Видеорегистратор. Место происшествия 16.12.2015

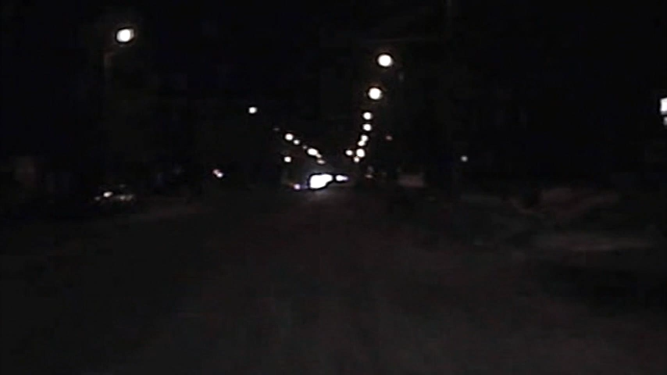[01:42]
Инспекторы оперативно среагировали и на выезде с улицы Правды попытались задержать нарушителя, но он не подчинился и началась погоня. Ой, сейчас будет весело. Снимай, снимай, снимай. Он в отрыв пошел. На площади Лепсе полицейские остановили девятку и задержали водителя. Подойди, скажи, что мы звонили.